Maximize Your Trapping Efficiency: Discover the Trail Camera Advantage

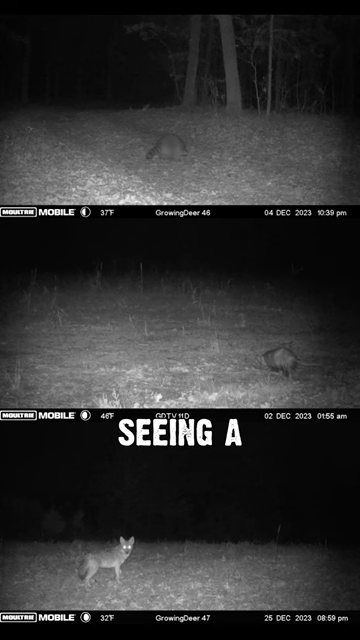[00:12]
You know, are you seeing a bunch of coons or possums or coyotes in a certain area?